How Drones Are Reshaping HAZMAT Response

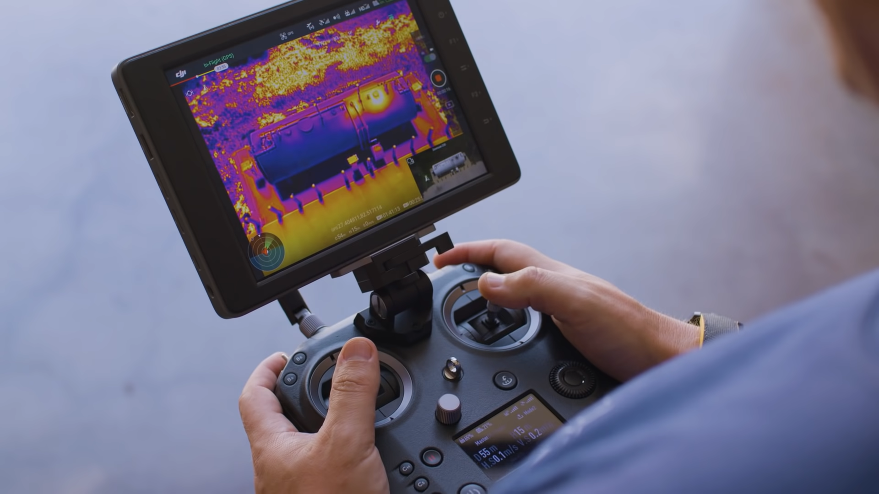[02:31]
With the new payload SDK we're hoping to be able to integrate some of these sensors right into the aircraft itself.